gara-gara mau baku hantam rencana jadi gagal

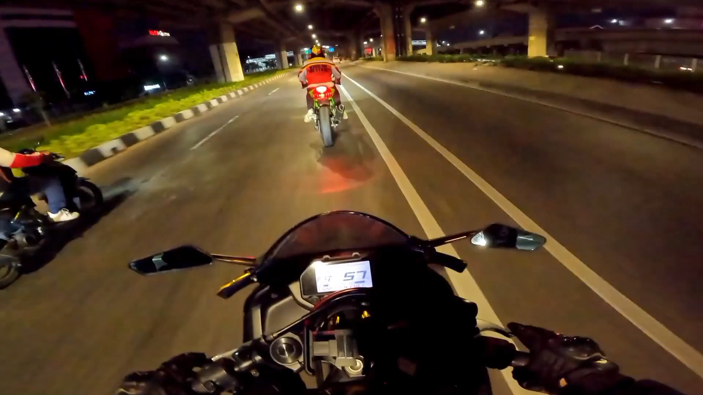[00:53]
Oh anjay. Gokil, sepi banget jalannya, cuy. Buset dah. Wajar sih ya, udah malam nih.